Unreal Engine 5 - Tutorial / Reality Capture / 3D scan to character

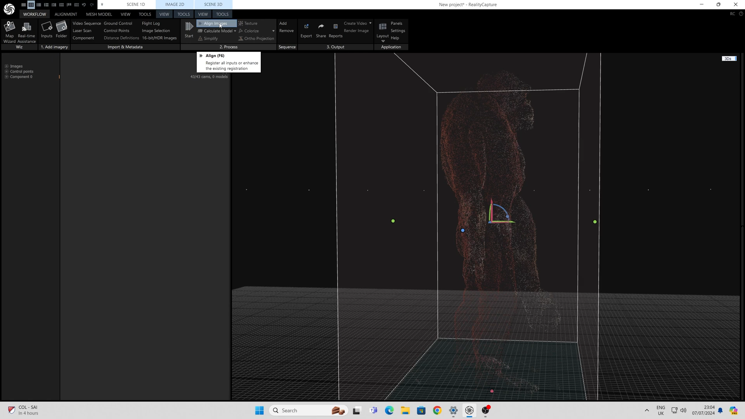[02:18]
For example, Scar's largely red and largely white areas didn't have enough tie points.
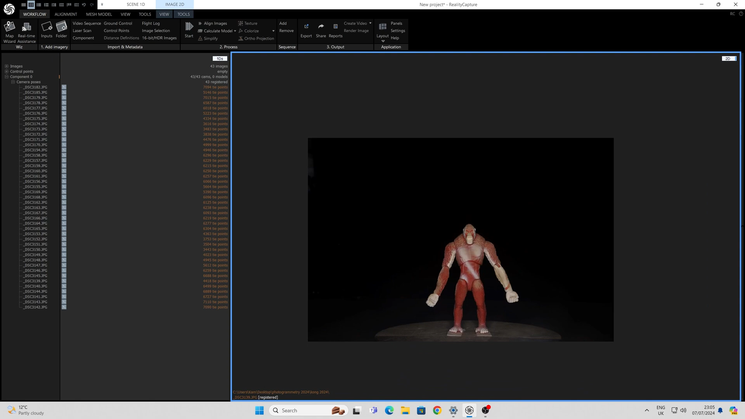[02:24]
By putting reality capture into 2d mode and pressing ctrl and 6 you can see how many tie points aligned in the image alignment.
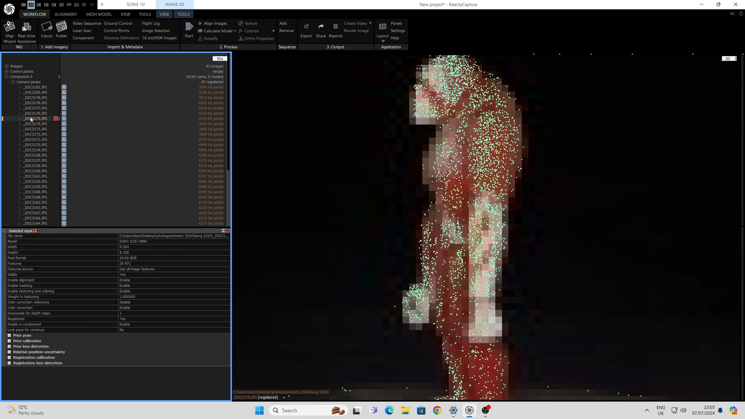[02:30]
The areas that have less tie points are likely to give you a noisier and less complete mesh.
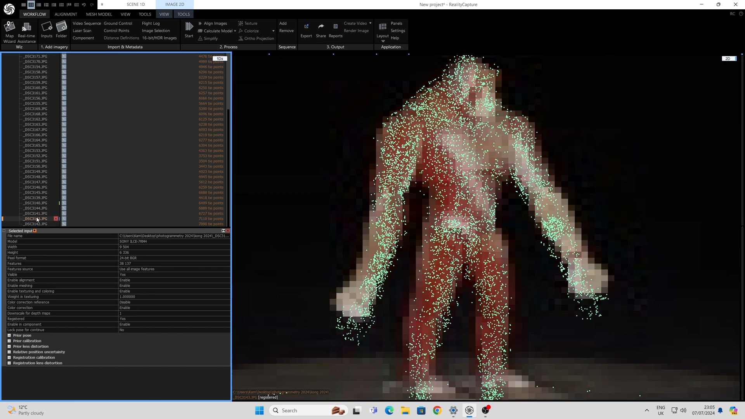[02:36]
This can largely be overcome by using proper matting spray or in some cases using dots
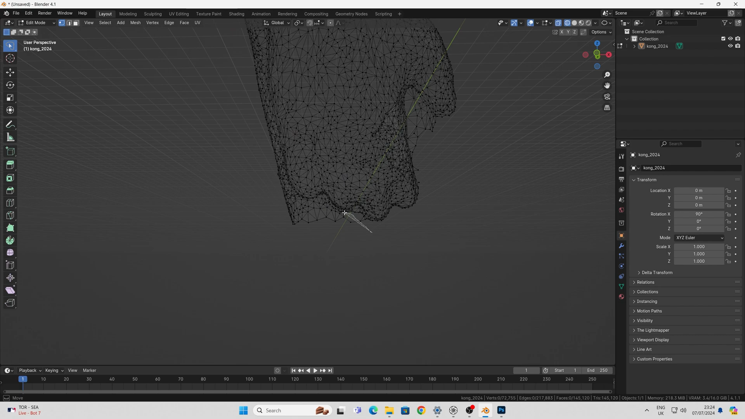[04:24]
Now what I would always suggest is once it's in blender to trim out any geometry under the armpits and sadly the crotch.